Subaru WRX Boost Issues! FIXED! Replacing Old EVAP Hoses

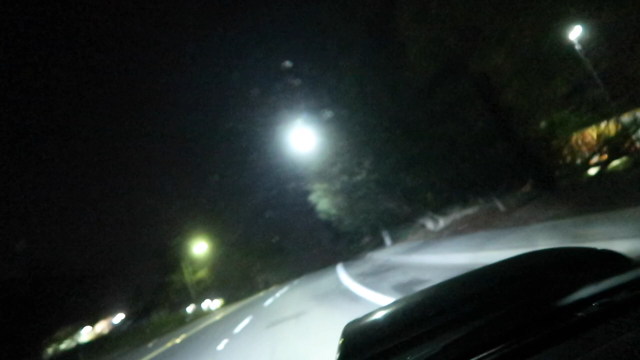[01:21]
Well, the car's running strong right now at this moment, but let me tell you, that was not the case, you know, earlier this week. 15 is the peak boost of where this stage 2 map is supposed to be at, so we're happy there.
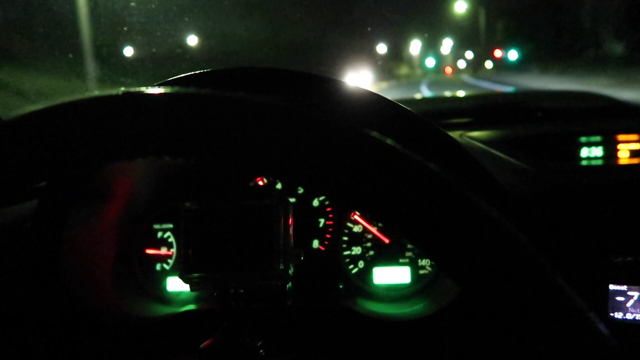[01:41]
Air fuel ratio is about 14.5 at idle and it drops down to about 11 at wide open throttle. So as far as I know, as far as my knowledge goes, that seems normal.
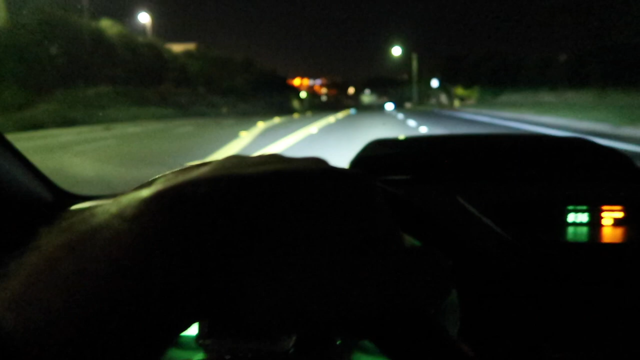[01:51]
I don't know, from the research that I've done, those are pretty normal numbers.